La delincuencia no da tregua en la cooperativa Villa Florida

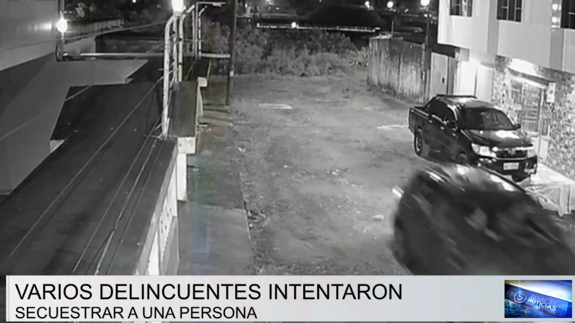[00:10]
De repente apareció un carro color blanco con varias personas encapuchadas. En primera instancia, el vehículo impide el paso del otro y velozmente los ocupantes se bajaron e intentaron,